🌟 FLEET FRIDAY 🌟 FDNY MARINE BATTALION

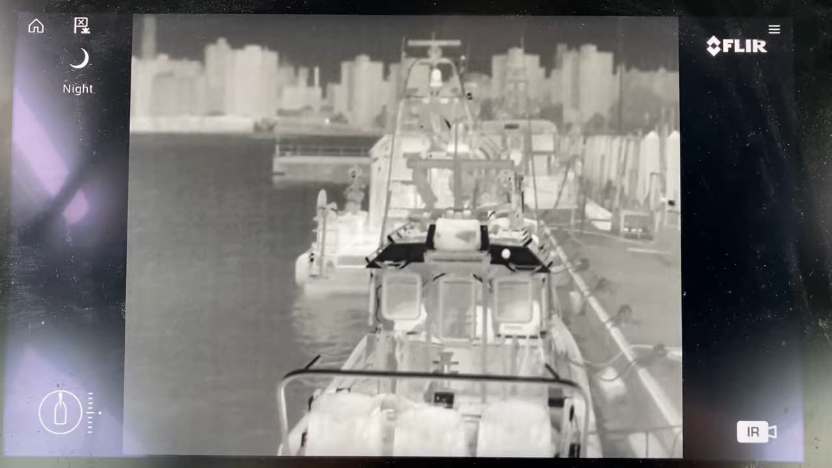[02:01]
They have their flare thermal engine camera which can help see at night.
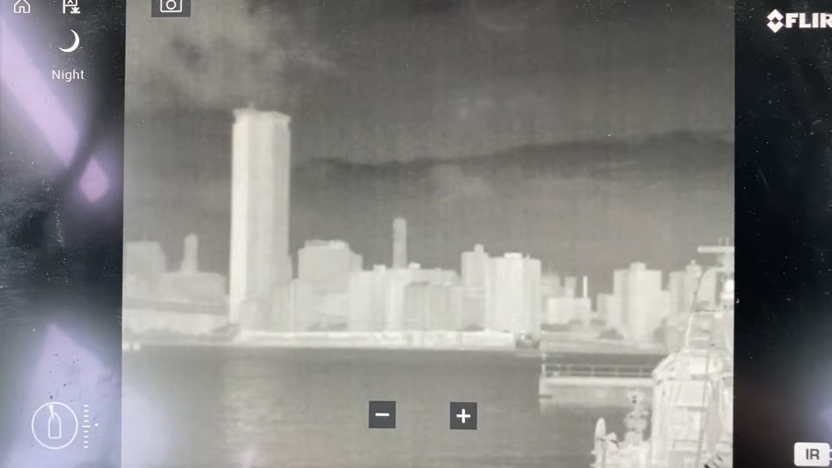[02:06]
In case there's a person in the water or even for fires.
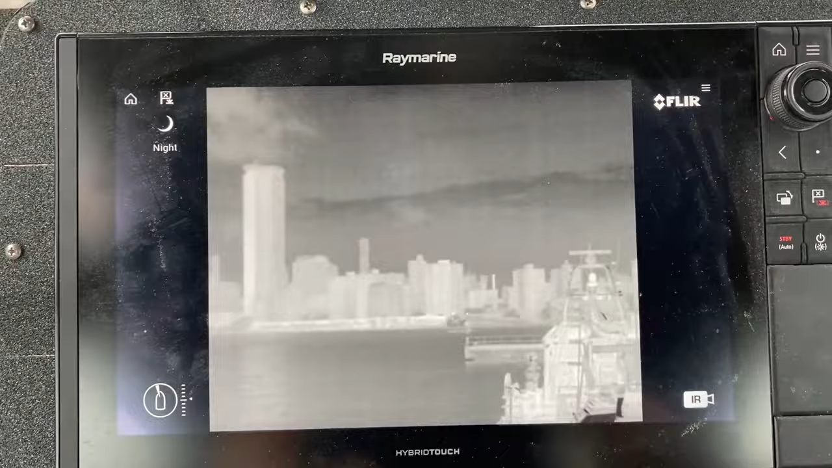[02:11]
As you can see you can move it around.